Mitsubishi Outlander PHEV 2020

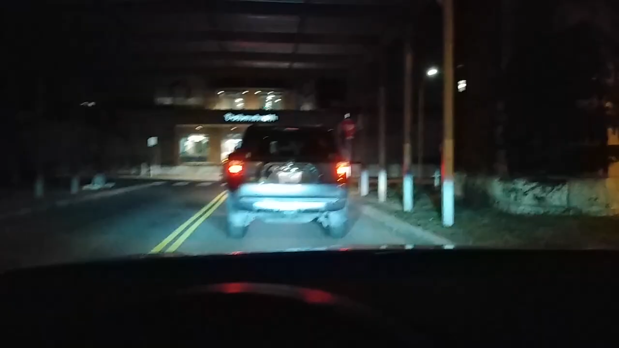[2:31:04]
I guess we'll have to get on the freeway. We'll make a right.
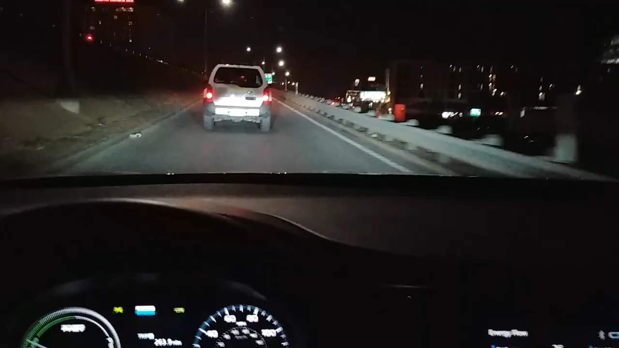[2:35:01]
I'm now getting on the freeway in Austin on a Sunday night.
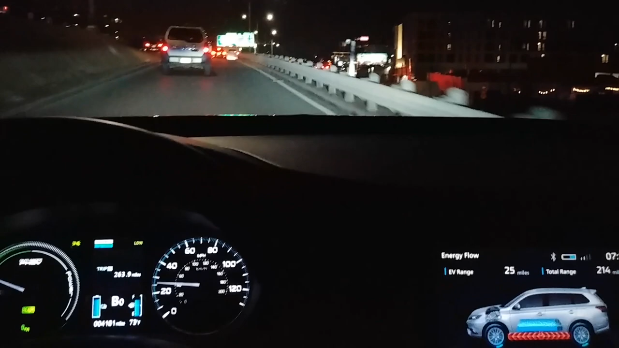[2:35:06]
We're about to head out to Dallas.
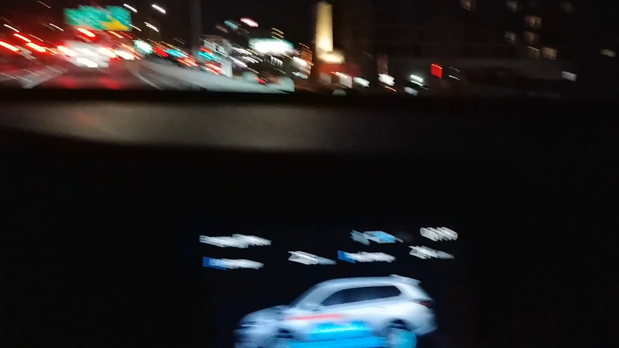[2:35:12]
It is 7:19 at night. There's Austin. You can see the Frost Tower and everything.
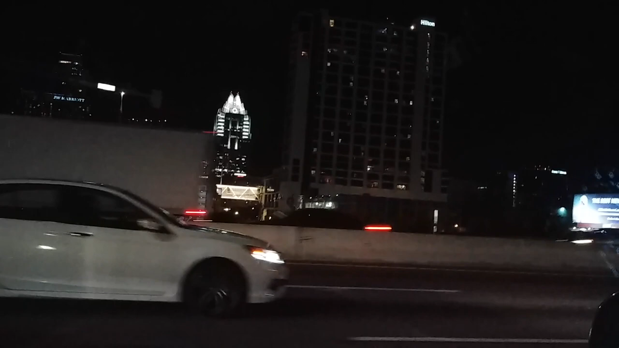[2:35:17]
And we are moving. We are just moving here on the freeway. Wow. This is blistering. I don't know how these people can cope with all this speed.
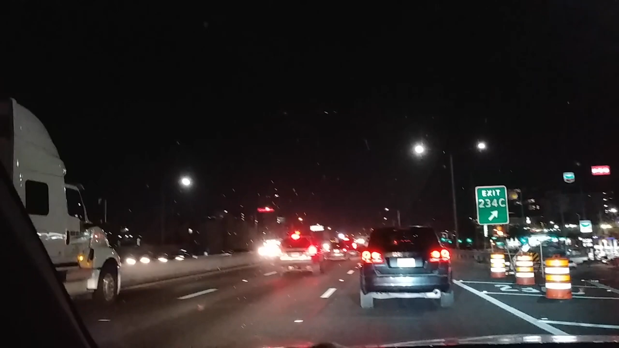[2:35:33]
Oh my god. This is insane. We're doing an entire 15 miles an hour. How are we supposed to get a good look of everything going this fast? There's the downtown, and then there's the east side, which I do not recommend at all.
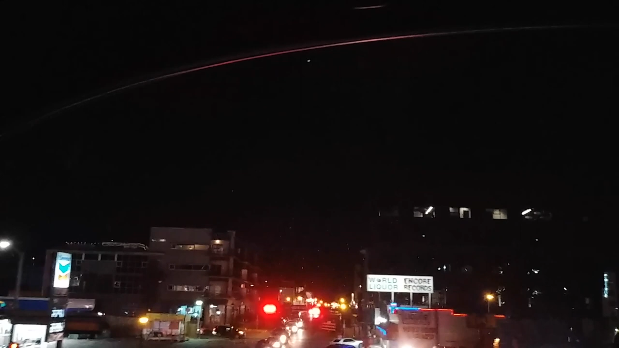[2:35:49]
Unless, of course, you want to get sick or mugged or sick.
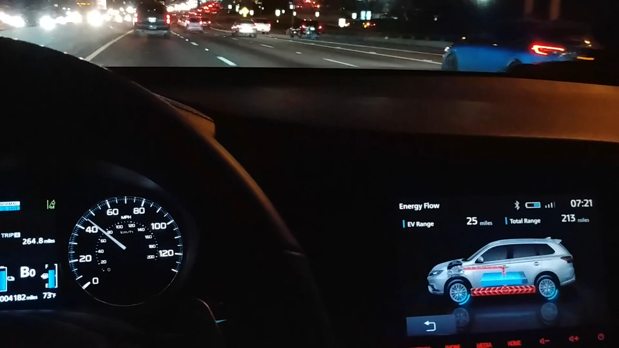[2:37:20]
Okay, we're finally moving. We just passed 183. Oh, on the side road here, there's a nice fender bender. That's great. Lots of traffic leading up to that.
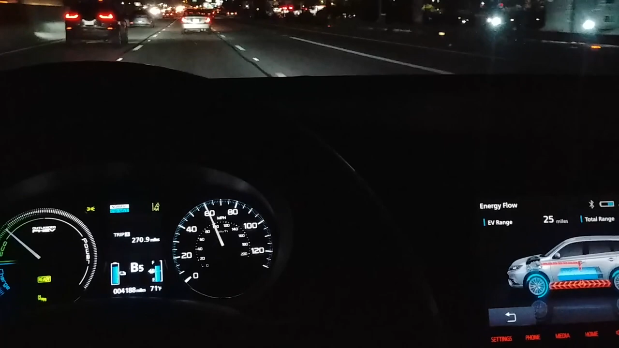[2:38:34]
We're at exit 243. I'm not sure.
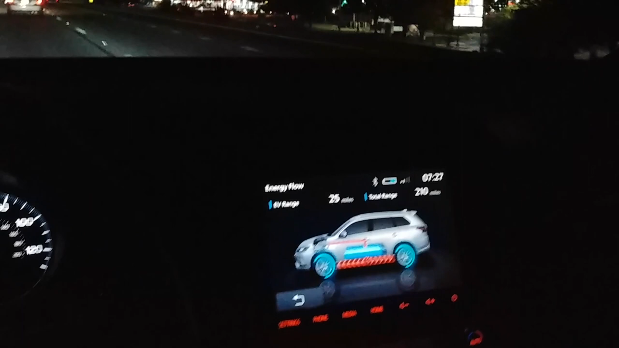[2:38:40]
I'm probably going to fill up this tank at mile marker 275, and then after that fill up, we will ease straight down into, or straight over into Dallas. They pick this car up tomorrow, so I don't really need to fill it up with a full tank of fuel, but I'll have enough fuel to make the trip.
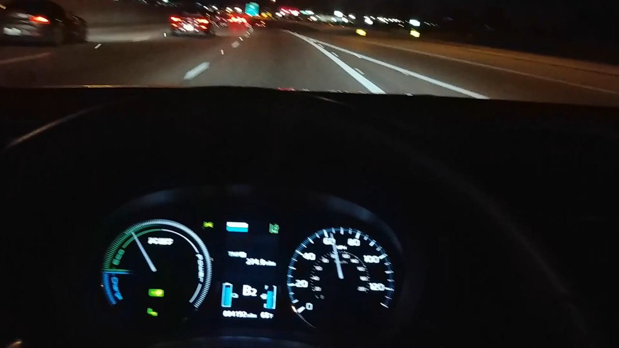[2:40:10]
Dun, dun, dun, dun. We're near exit 275, so before I exit, I just want to show you.
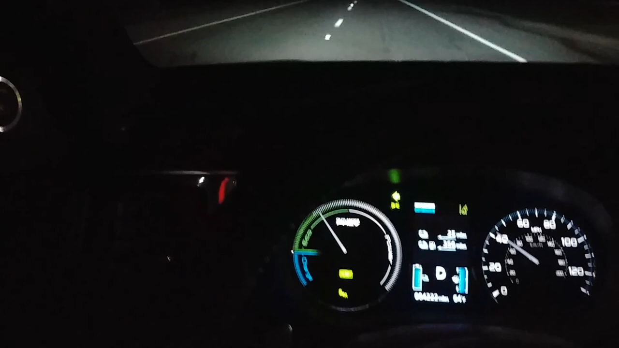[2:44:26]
25 miles is still our range. We're going to get on the freeway here.
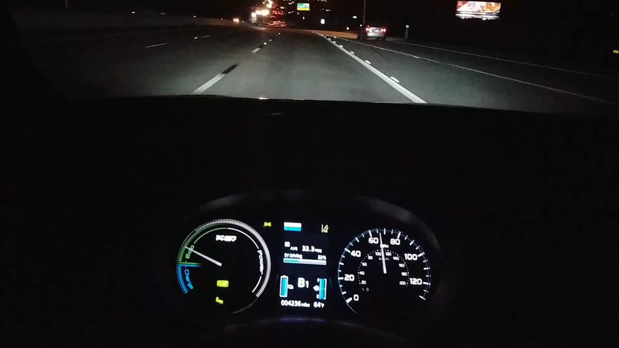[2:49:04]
Alright, status update time. We've been staying around 65. Definitely not going below 65 miles an hour. And definitely not going over 70 miles an hour, even though the speed limit here is 70. Look at that.
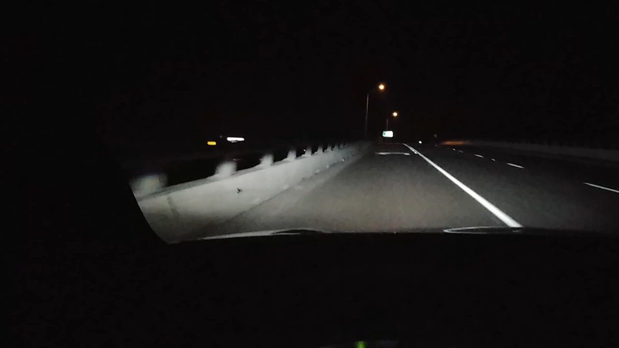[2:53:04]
I guess I can go that way. Is that a one-way road? Is this turnaround a two-way street? Yes, it is. I love these Texas U-turns. It's so efficient.
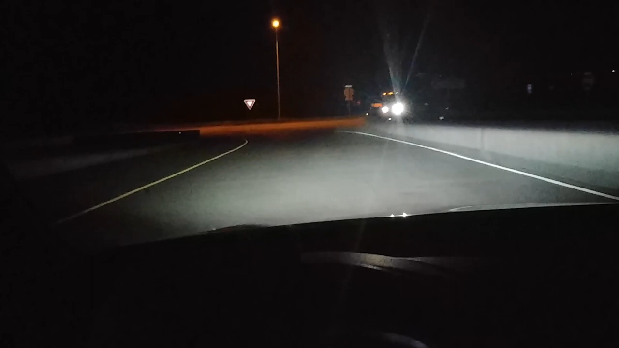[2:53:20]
But we can't go... No, we can only go one direction on the side road. Clear. Huh. See, I don't have navigation, so there must be a side street to get to that bridge. Without having to go down that way for miles and turn around.